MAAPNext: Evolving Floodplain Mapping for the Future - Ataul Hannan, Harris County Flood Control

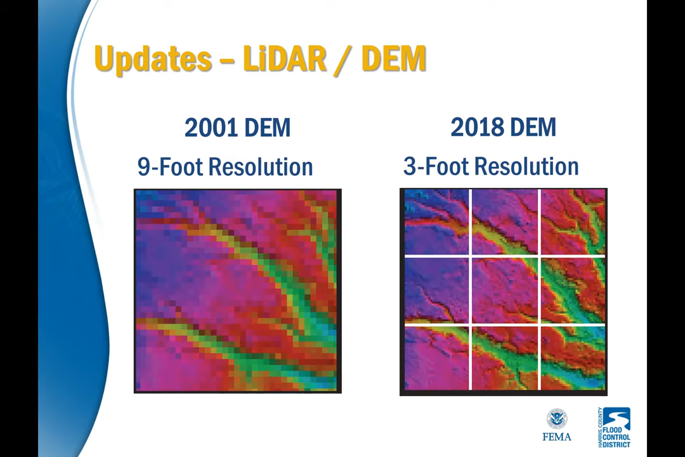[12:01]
So our topographic information is much better than the last time we did mapping with the 2001 lighter. So the quality of topo has increased also a lot.
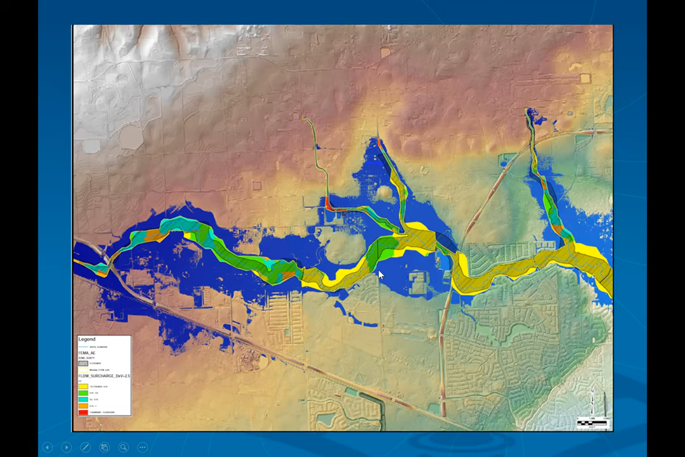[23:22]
And then the color, you know, if you look at the depth. So if it is red or something, then it is more than one. I mean, here, I mean, we need to a little bit run.